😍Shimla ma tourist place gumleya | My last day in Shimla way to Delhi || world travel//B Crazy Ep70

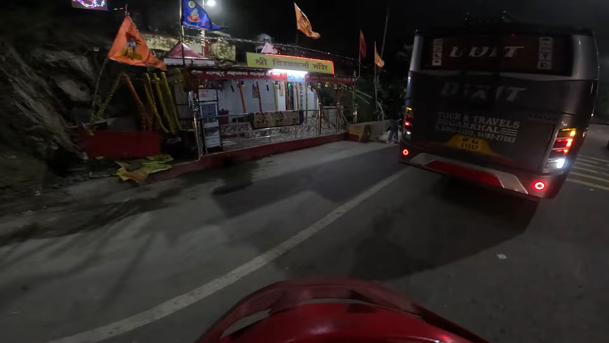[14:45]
इतना जोर जोर से हॉआ कर्थ अर देखो कोड़ाई कोड़ा अधर महादेव जैसंबोव तेखो क्या मौशम है तुफान आने वाला है लगता है मुझे एसे वापसी रीटन होड़ा है यहां पर गुरुद्वारा है तो उदर जागे गाइस
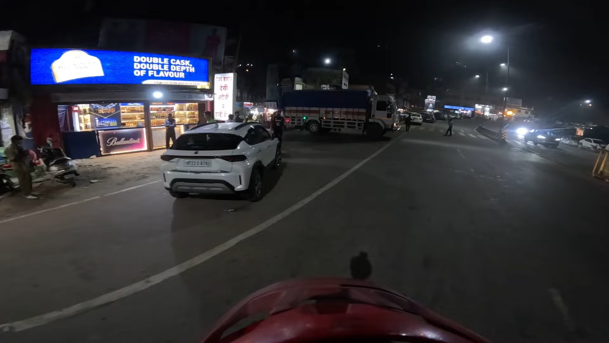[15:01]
एक बीन फूचेंगे भाई रुखने के लिए यह है धरामपूर धरामपू